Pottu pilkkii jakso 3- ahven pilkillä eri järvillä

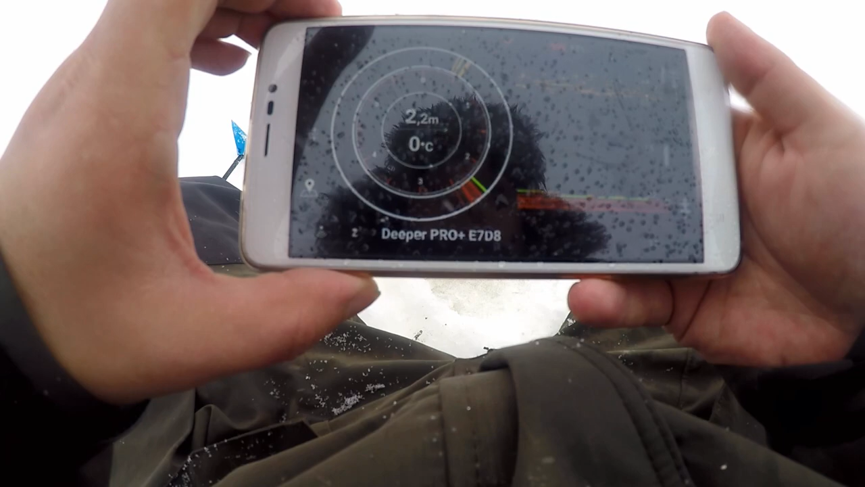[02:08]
On screen: depth 2.2 m, water 0°C
2,2 metriä vettä. Ja saatetaan videon ruutuun.
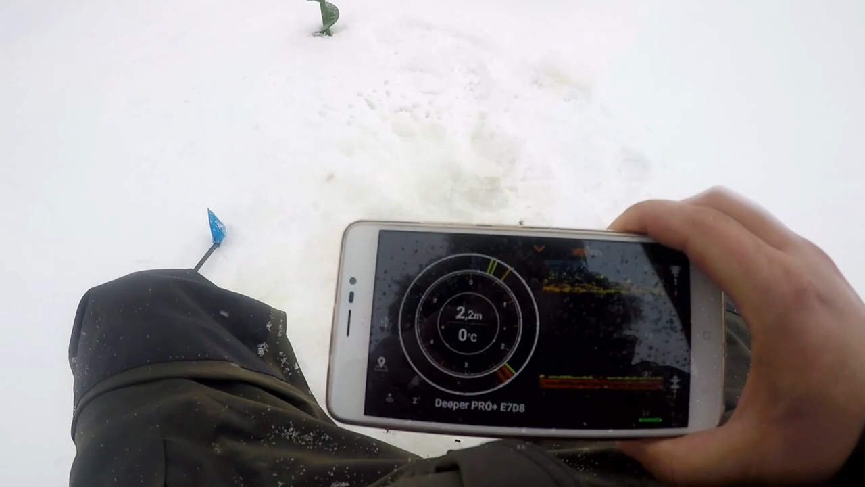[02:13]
On screen: depth 2.2 m, water 0°C
Juttu mitä siellä ei ruveta kaatomaan.
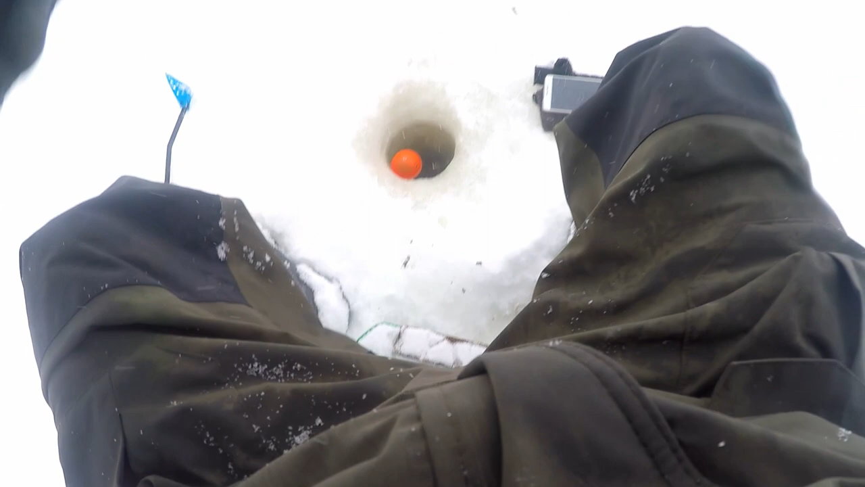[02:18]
Otetaan viehen avaantoon.
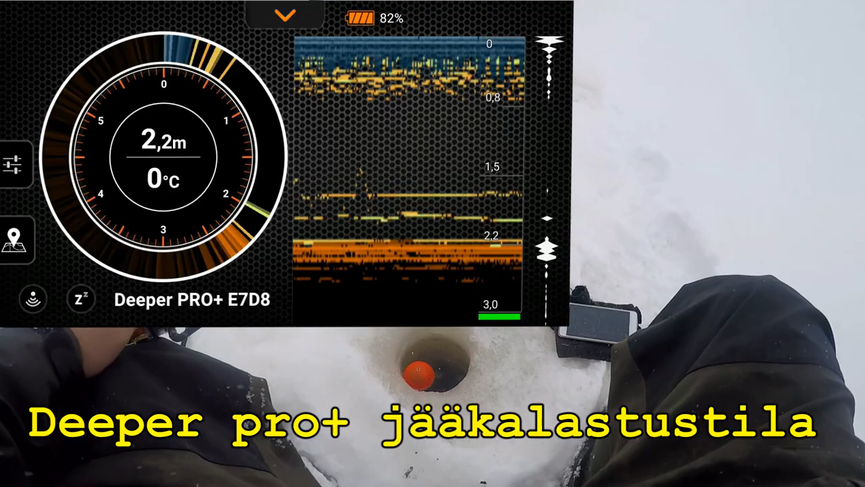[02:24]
On screen: depth 2.2 m, water 0°C
Siinä on ahventa alla. Kala on siinä alla koko ajan. Väristellään vähän.
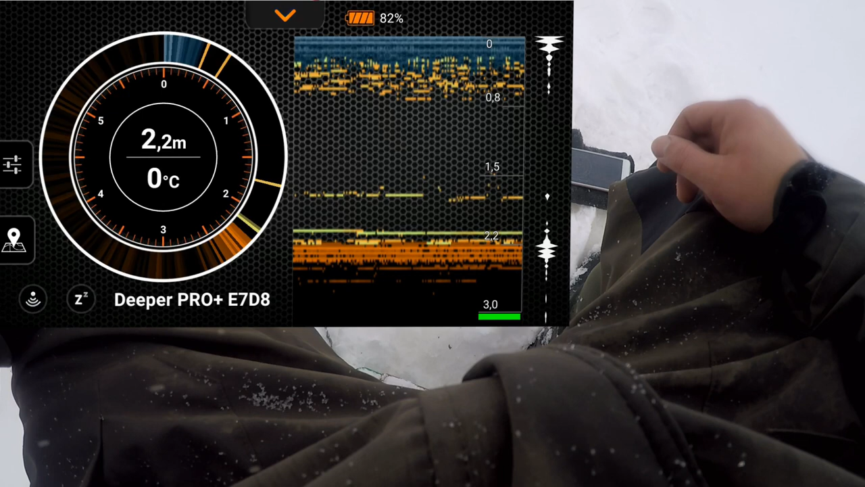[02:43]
On screen: depth 2.2 m, water 0°C
Koko ajan näkyy ahven alla. Ihan aikaa koko ajan. Ja tätä minä en tiedä. Niin jos laitetaan digipperiä ole. Jos laitetaan digipperejä ole. Että siellä kaverin kyttäyllä on alla.